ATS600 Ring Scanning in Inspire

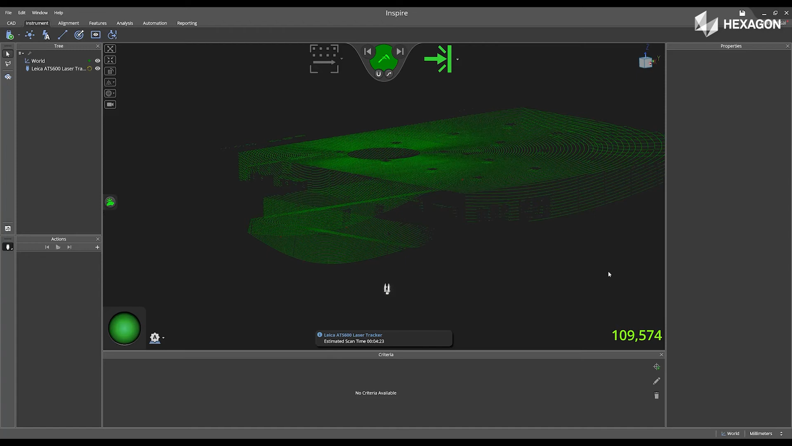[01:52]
We can start to see the object that the ATS-600 is physically scanning, as well as heights, width, and location of the features in the main graphical view. This makes it a lot easier to do a ring scan at a job site to physically see where the ATS-600 was located, and the location of the tracker in relation to the features you are physically measuring.
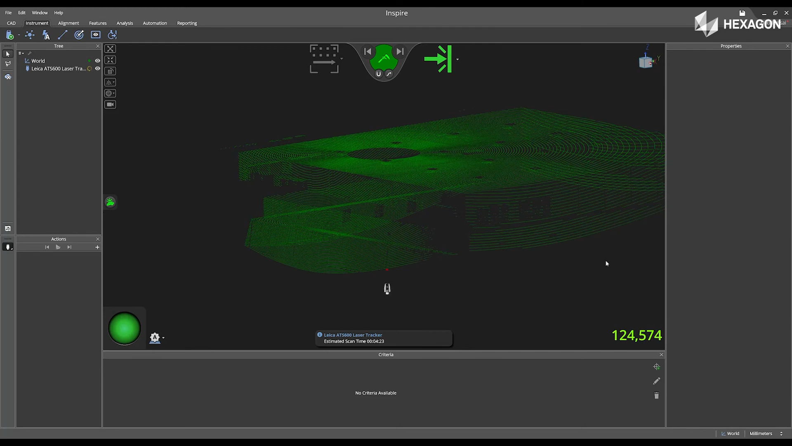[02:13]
This will be a great help for a visual aid if you are unsure of the site location. Now that it's complete,
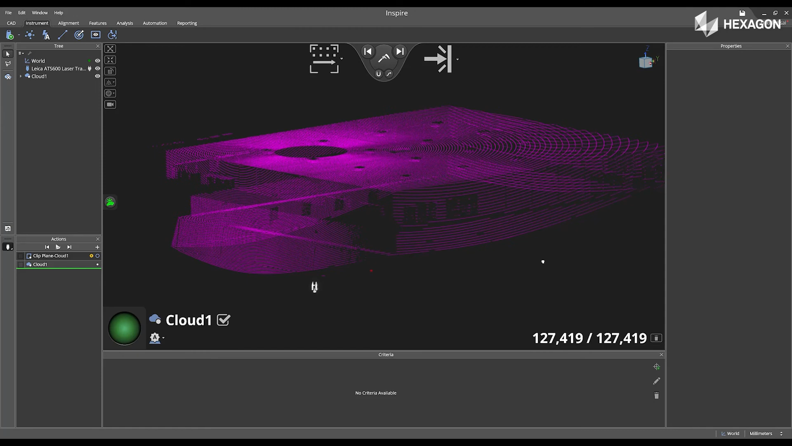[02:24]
we can rotate the Cloud1 data in the main graphical view to see the scanned data inside of the software.